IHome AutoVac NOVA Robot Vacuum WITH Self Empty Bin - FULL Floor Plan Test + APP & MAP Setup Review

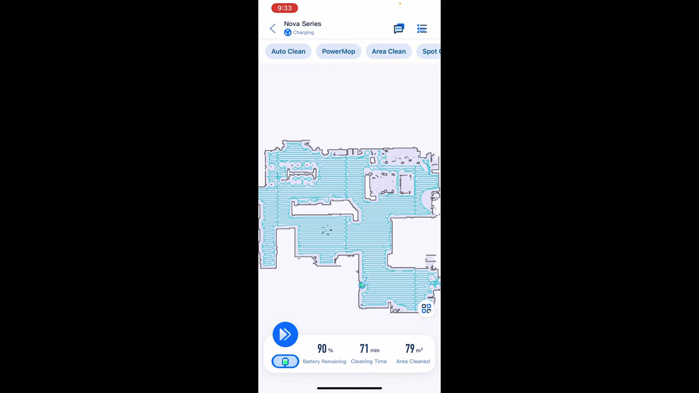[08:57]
of this entire floor plan so very good job there this is what i love about lidar extremely accurate every single time so let's go ahead and go into the map and see what all we can do with it area manager that's what they call their mapping